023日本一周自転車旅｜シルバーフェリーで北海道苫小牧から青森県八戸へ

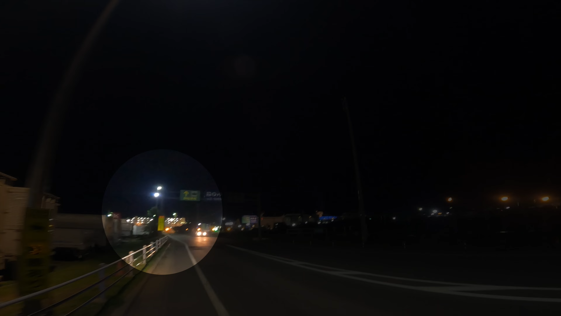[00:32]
あれかなでかいなでかいなんか煙っていうの蒸気がボーって出てます夜見るとねまたなんかいい雰囲気ですね
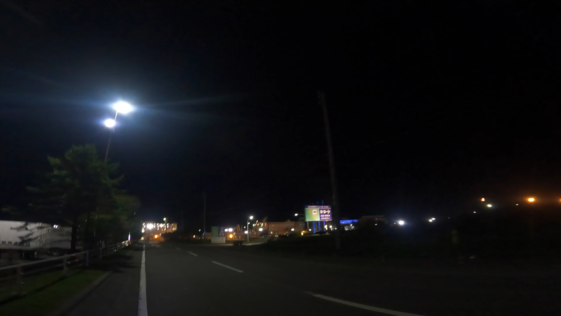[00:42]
フライトアップされた感じでこれに乗るんだ豪華客船って感じ
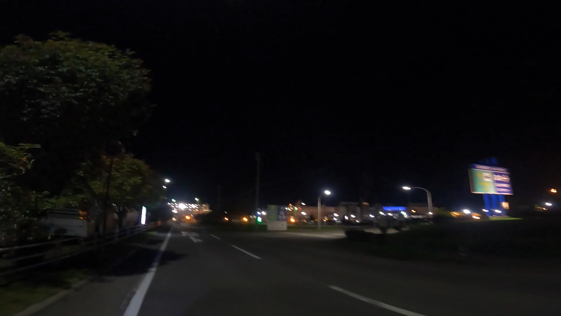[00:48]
ですどっち行けばいいんだ乗り場はまっすぐって書いてあります
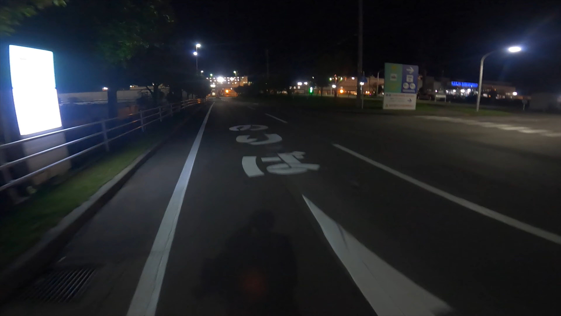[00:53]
なんかね乗り場分かれてるみたいですね八戸